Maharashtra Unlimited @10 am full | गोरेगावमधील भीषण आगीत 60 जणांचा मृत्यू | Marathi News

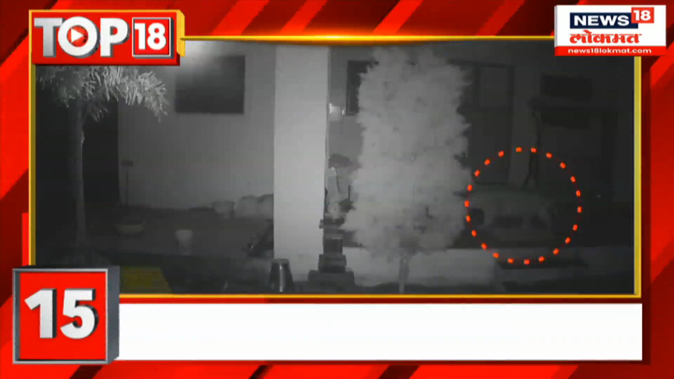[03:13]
खेडचा कुडूस परिसराद दिउसे निवस बिप्ट्यांचा हल्याचा घडनान मधे बाढ़ खुतिये एका घरा समोर बिप्ट्या वावरत अस्ताना सिसिटिफी कैमेरात काईच जलाए त्यामोई नागरिकान मधे भीती चवाता ब्रणे